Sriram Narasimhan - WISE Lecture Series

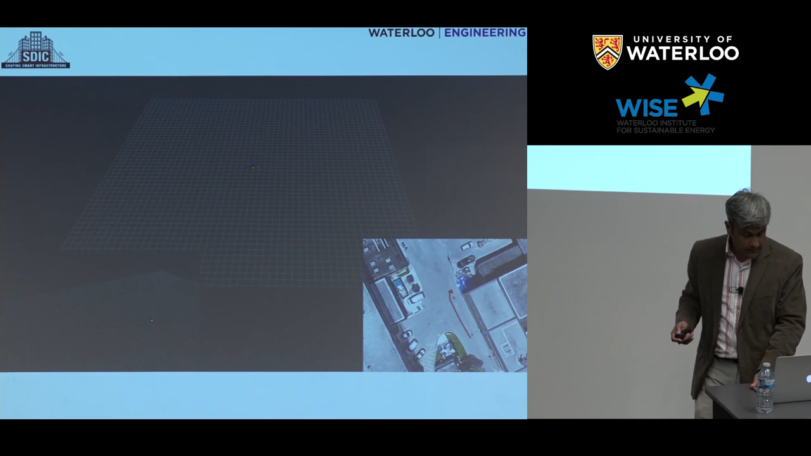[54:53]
Here's a video that's probably a little bit more interesting to watch. So here's a video of that scanning platform where if you have, this is our campus here.
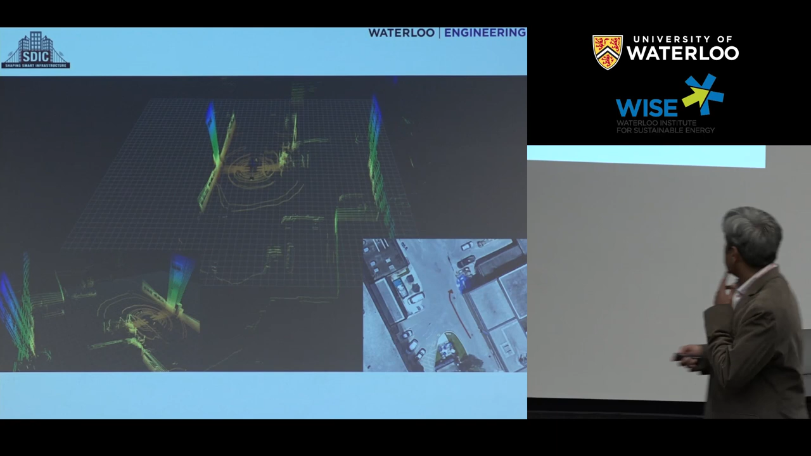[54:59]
We're driving this robot through the campus, and as we are driving, we're scanning the surroundings, the infrastructure surrounding this robot,
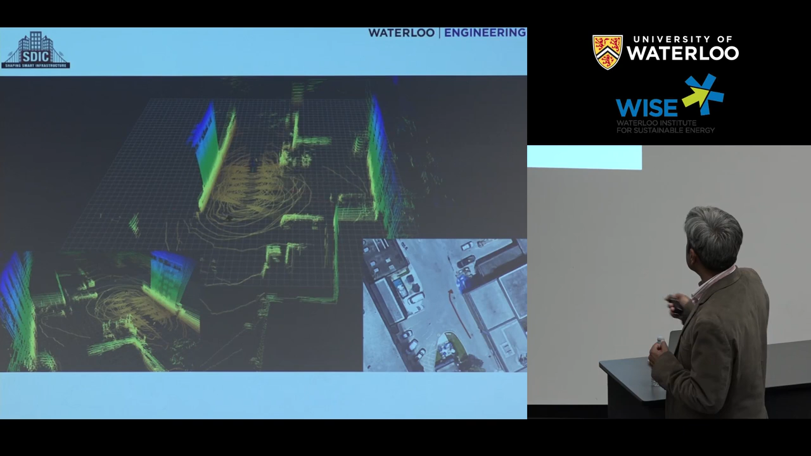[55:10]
and using this information to see if something,
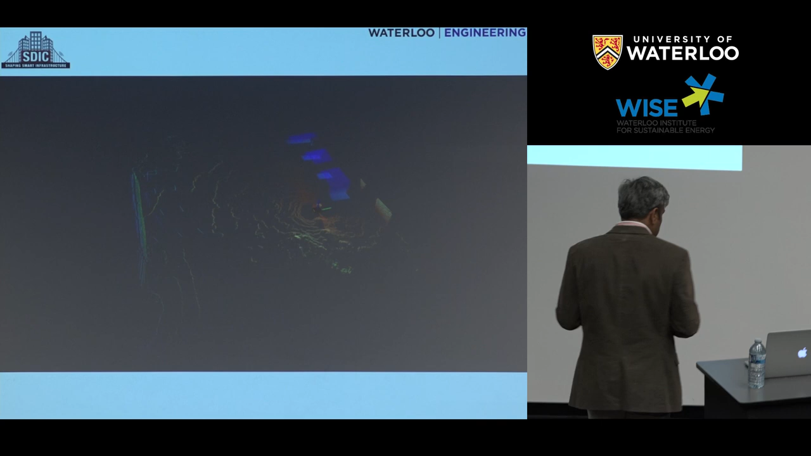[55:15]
to better inform inspections, essentially.
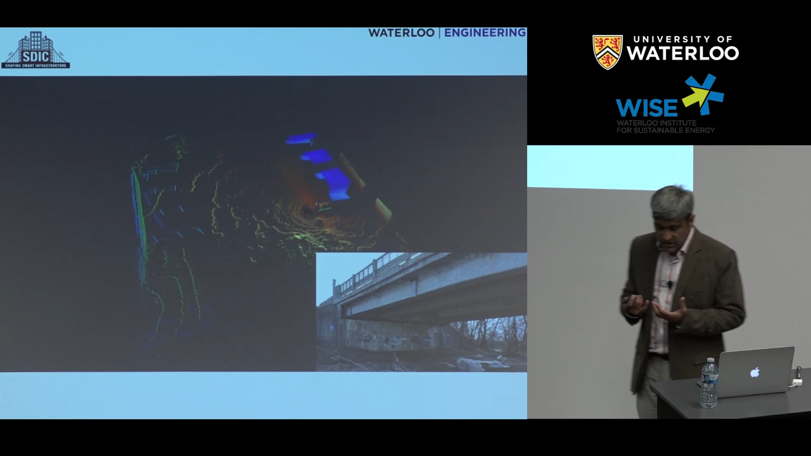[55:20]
So this application is aimed at underside of bridges.
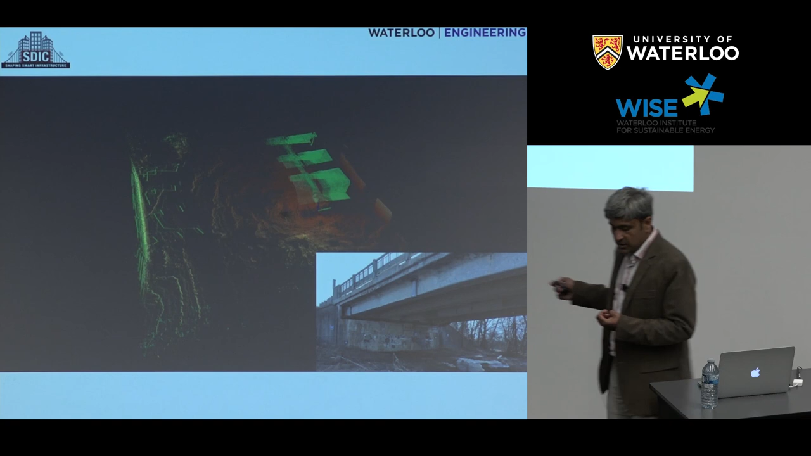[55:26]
So the motivation for this particular scanning platform came from the inability to inspect properly the underside of these bridges,
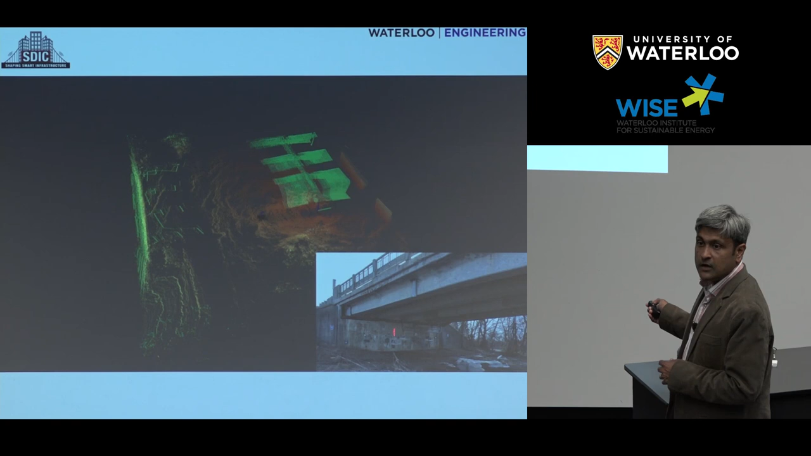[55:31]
especially the soffits, which they are supposed to inspect on a regular basis, but they're unable to because of access and other reasons.
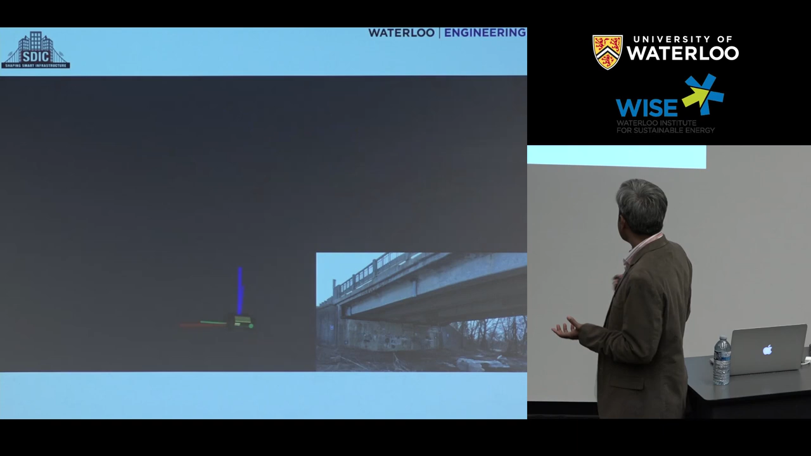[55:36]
So what we wanted to do here is we wanted to
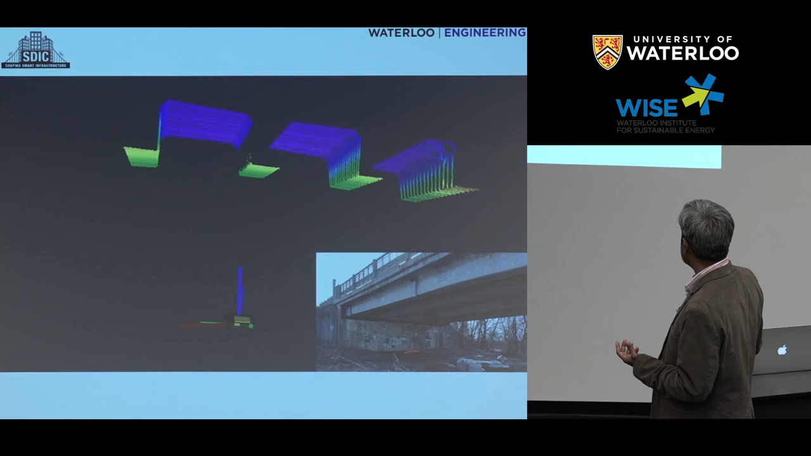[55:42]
see if we can build a scanning platform that can essentially scan the underside of the bridges and colorize these point clouds using thermal and other types of sensor information so that you can predict. So this is the scanning platform that is the underside of a bridge here over Conestogo River. I think I forgot this is where exactly this is north of town.
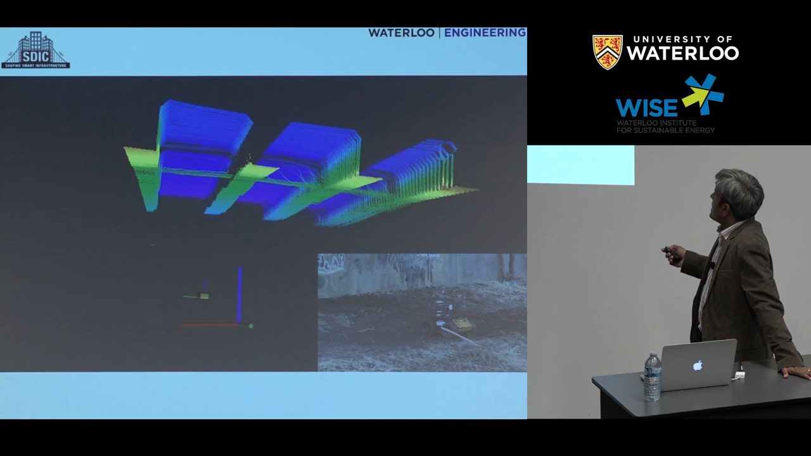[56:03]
So where we can look at what's happening to the underside of these and then overlay these things with regular images so that you know if there's a piece of concrete that is small. I'll show you some examples here.
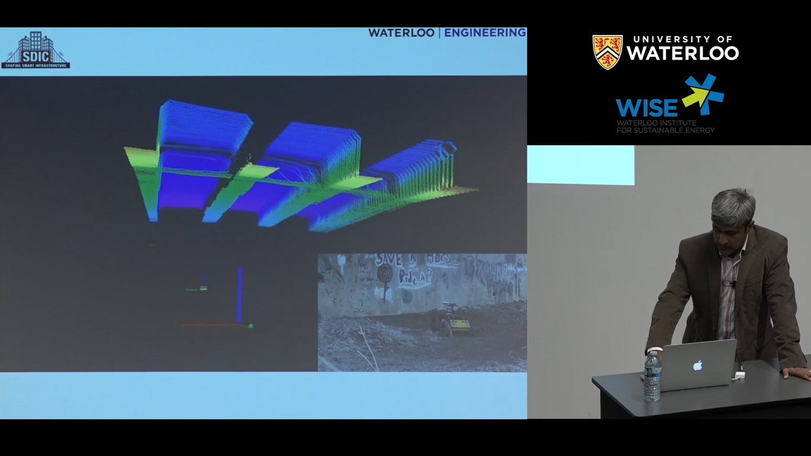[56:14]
In this case, for example, this particular girder had some visible damage.